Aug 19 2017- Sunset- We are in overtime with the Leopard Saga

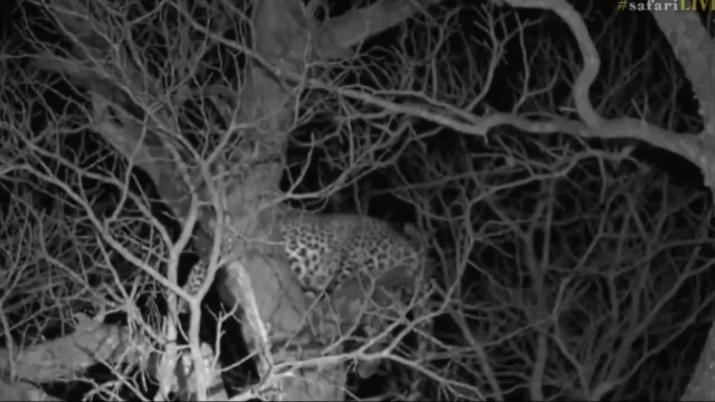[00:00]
Well, it's still just a tense affair at this stage. I think Shangila is just trying to catch her breath out there. She's trying to position herself that she can just rest a little bit. Hosanna and Tandi are just still sitting opposite each other. Not really much has changed. But we're going to stay a little bit longer. So we're going to extend the show, everybody. So don't leave just yet. We're going to try and just hang around for slightly longer and just see how, if anything, does change for the next little bit. So it's still a stalemate at this stage. And there was another vehicle parked away.
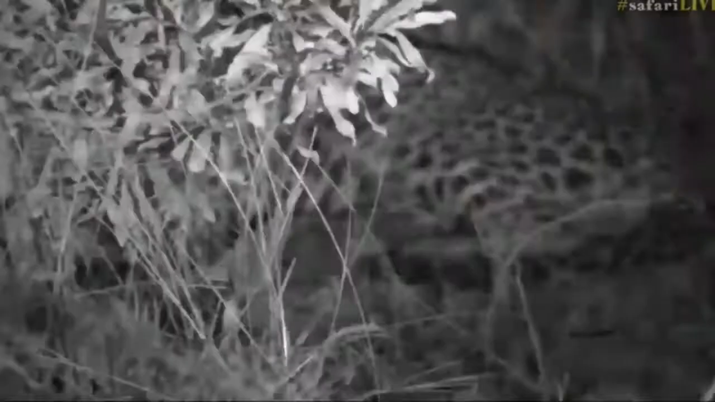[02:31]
I would have thought maybe one of them would have come to inspect. There's the bushbuck alarm calling. So there's definitely another leopard here somewhere. It must have been Tamba that we saw just now. But I can't see anybody else joining the fray at this stage and I'm hoping that that bushbuck alarm calling is potentially going to pull Tandi's attention in that direction and she's going to go and investigate and that'll give an opportunity for...